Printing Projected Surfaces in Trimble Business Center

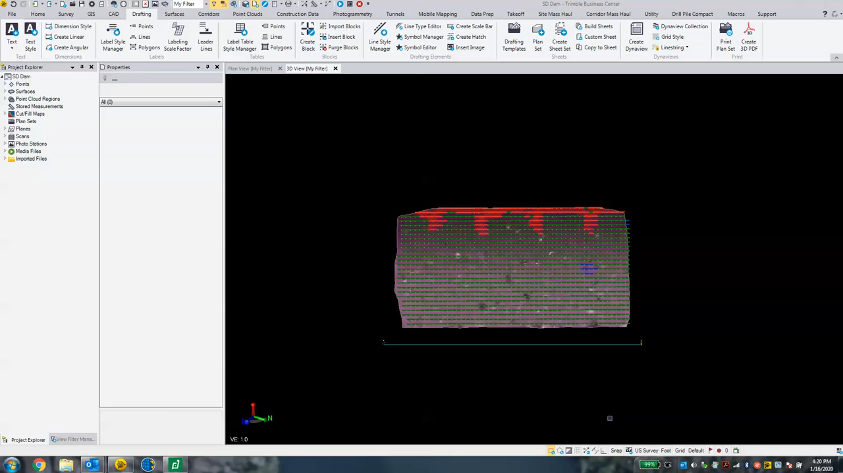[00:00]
Okay, so we have our cut fill map here.
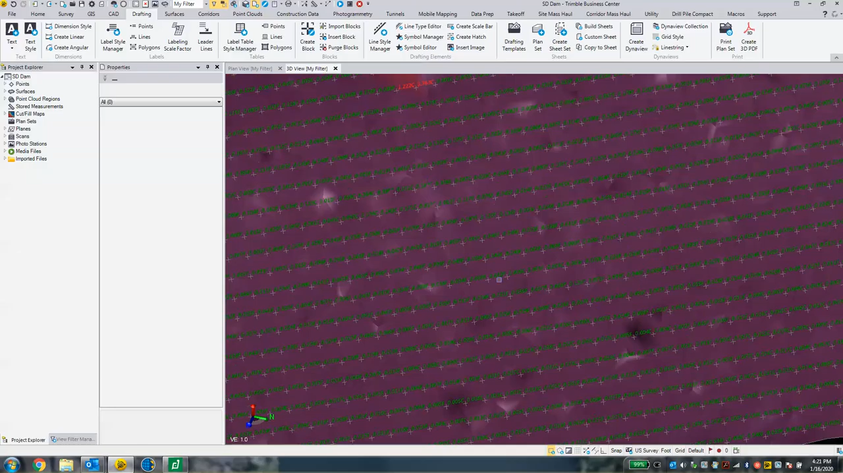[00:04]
You can see that I've stylized this the way I want it,
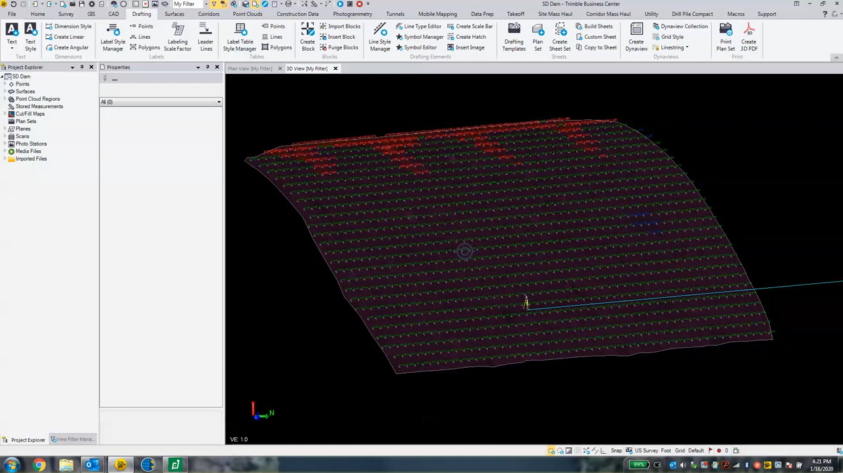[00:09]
and it is created using a projected surface tool.
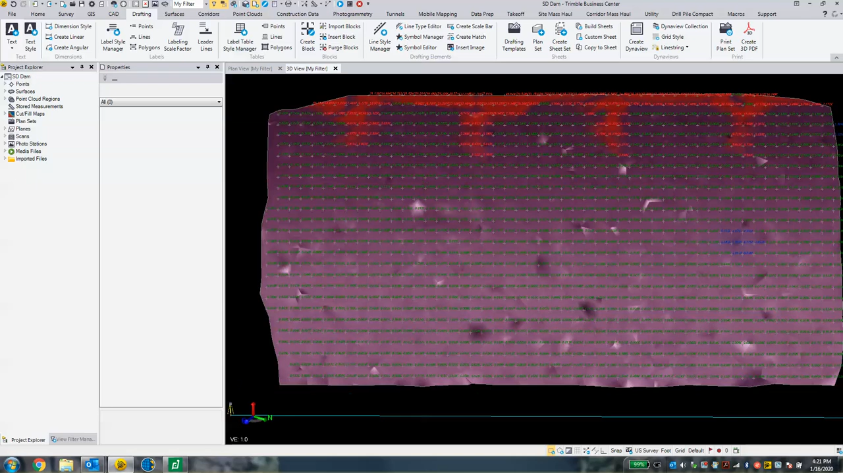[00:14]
So what I need to do is to get this onto a plan sheet, I need to import a plan set. Now, a plan set can be imported from this drafting templates tool right here. This is under drafting, drafting templates.
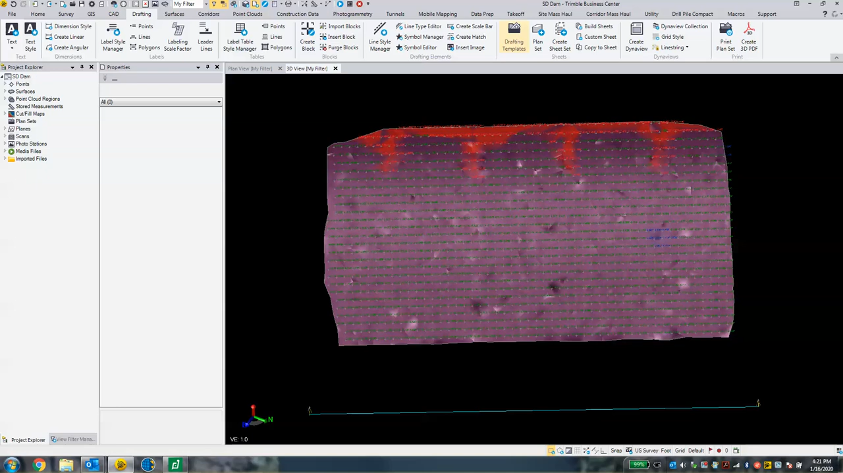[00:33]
And for example, there's a lot of drafting templates here. These are all very unique.
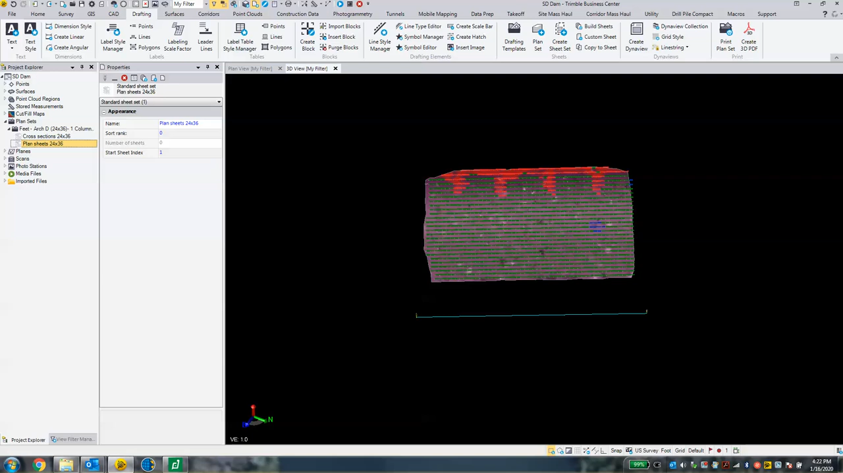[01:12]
So what we want to do with this is right-click and choose new sheet view. So we've got a sheet view open.
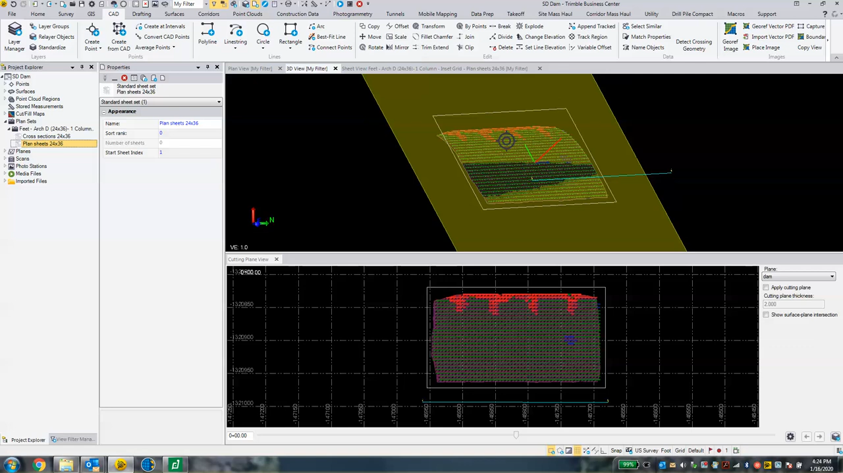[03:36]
All right, if we look back at our 3d view, we will see now we have a rectangle aligned to the cutting plane.
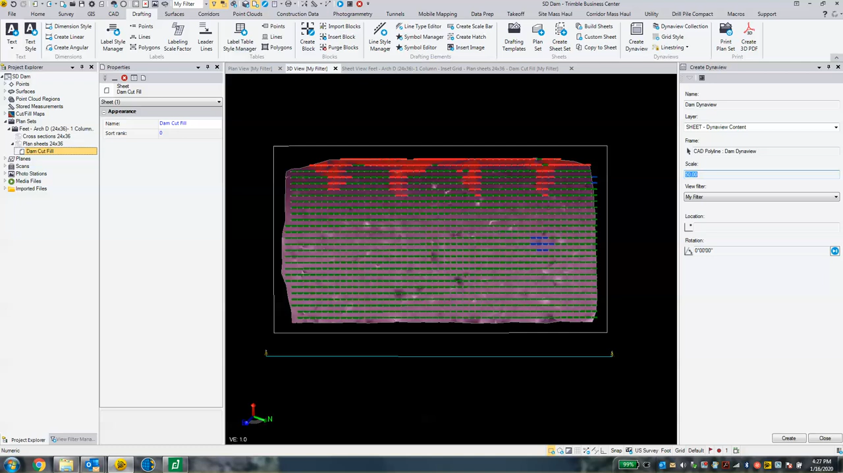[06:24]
So click in this selection box and then click on the CAD polyline or the rectangle. Now here we have to decide what our scale is going to be. So one nice thing about TBC is it shows you a preview. If we go to our sheet view and click in the scale box. Actually, let's go to the location box.
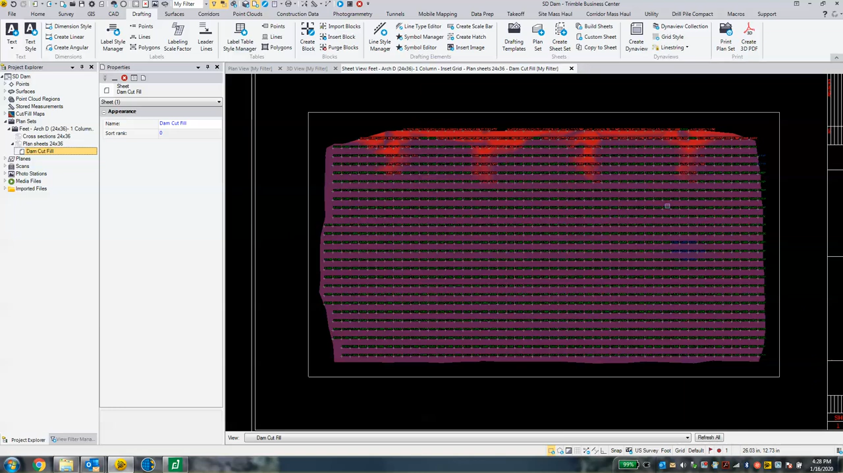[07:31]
And I might want to edit the DynaView size. I can move the DynaView and I can resize and change the angle of it if I want to. This circle is the tool to move the DynaView to a different location.
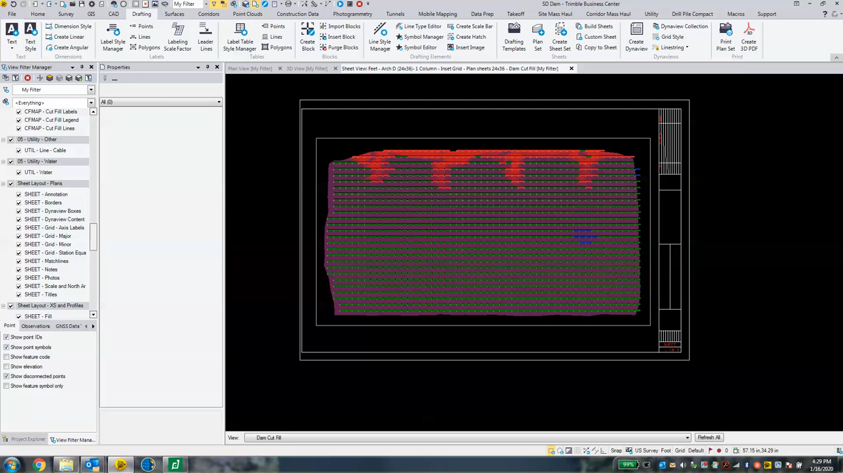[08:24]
find our layers, and we can turn off, let's find it here. I had it under sheet DynaView boxes. I want to turn off the box. That should hide that rectangle. And then now my sheet is completed. I can print this off. You could add in other content here, but we're basically at the point where we can print our plan set.